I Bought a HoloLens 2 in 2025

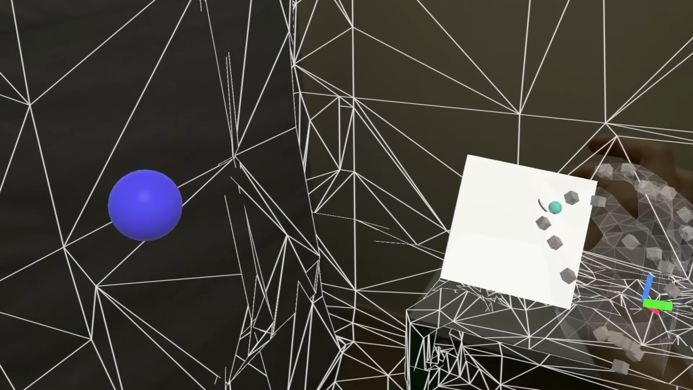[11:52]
on my computer and now i'm able to visualize them in augmented reality and as you can see the blue dot guides me to the utility gun if
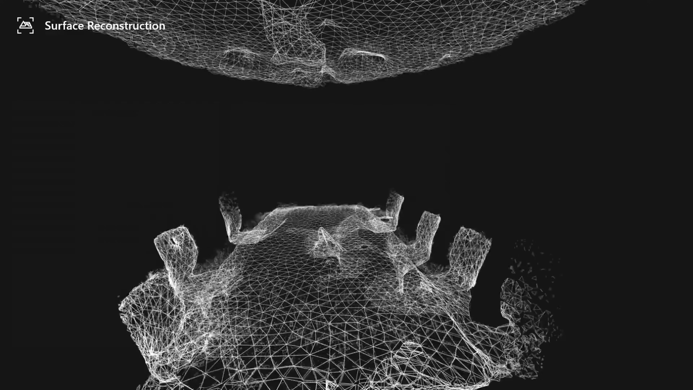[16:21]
time creating a 3d model of the world it's also responsible for